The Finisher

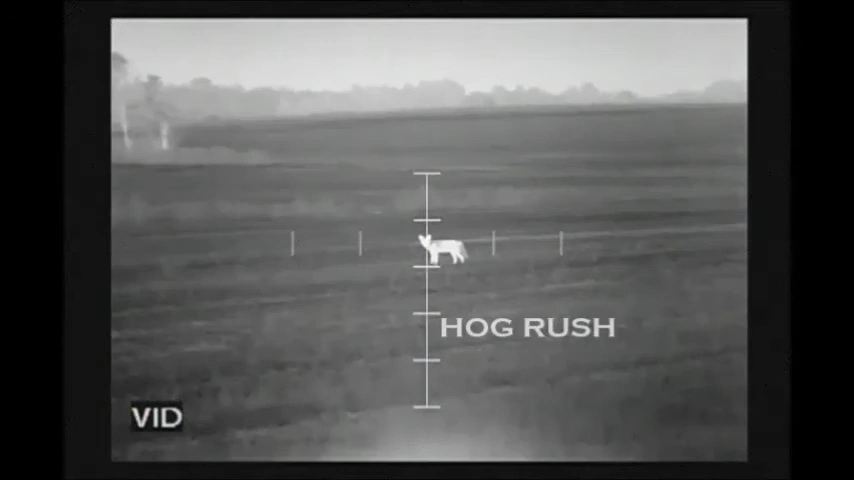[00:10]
That was a classic there. That was just a classic.
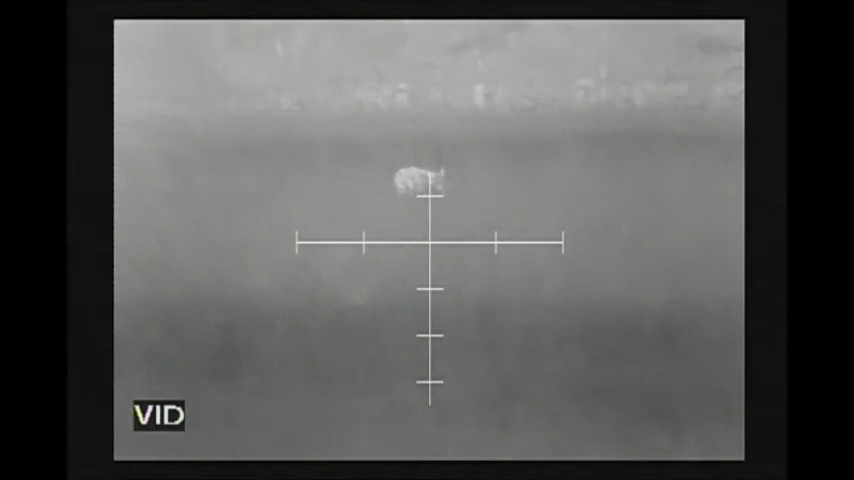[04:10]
You see him, Obi? Right, he's facing to the right. 3, 2, 1. Dead pig.
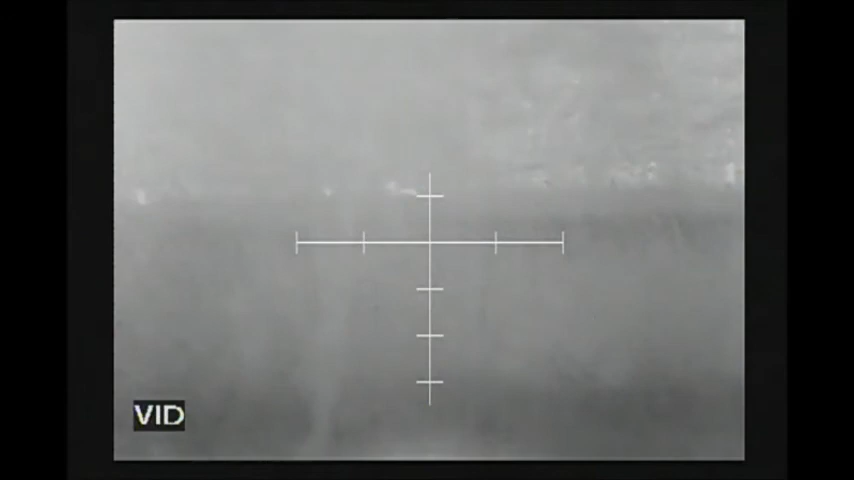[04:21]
Headshot. Right. See this deer in the background? That was super close. You see that here, the bullets hit? Oh, yeah. All right, everybody safe? Yep.
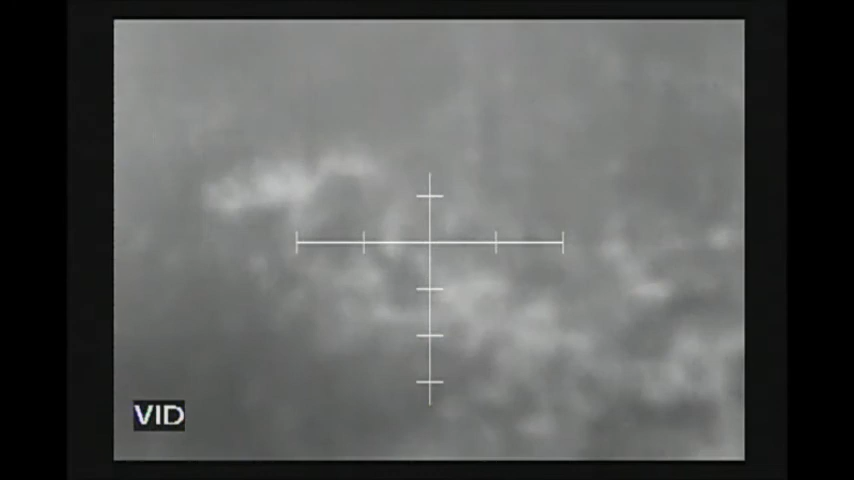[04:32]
All right. Make sure. All right, muzzle down. Ooh, that's a big old dude. Look at that son of a bitch. That's a sow, man. Look how fat.